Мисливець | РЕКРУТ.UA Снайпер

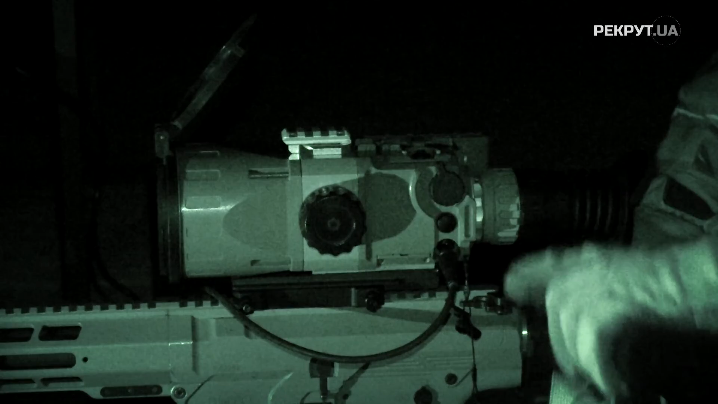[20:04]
І думаю, що така тема однозначно потрібна нашим військовим напередові. А зважаючи на те, що противник, як правило, активний саме в нічний час доби, саме тоді немає спостерігачів ОБСЄ, і саме в цей момент, в темний час доби, вся ця наволочий погань збирається вилазити зі своїх нірок і пхне на нас. І тут в нас є українська гвинтівка і український нічний приціл.